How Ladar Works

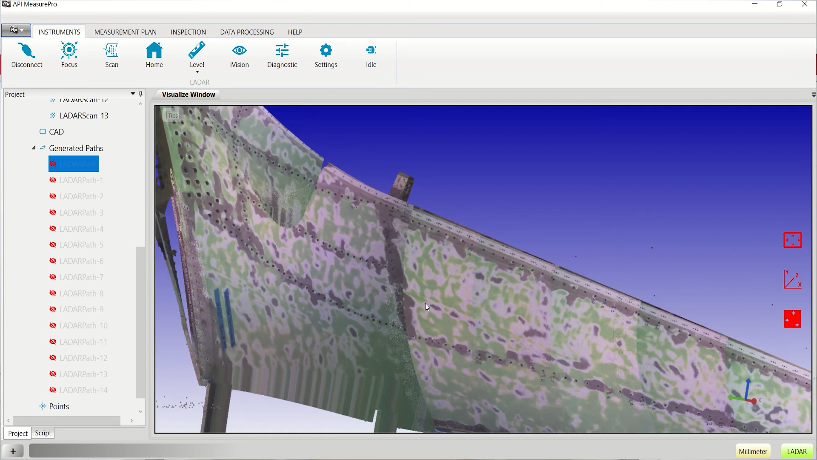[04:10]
Lastly, the metrology software and high-definition camera system work together to provide remote control of the unit and refine the measurement parameters.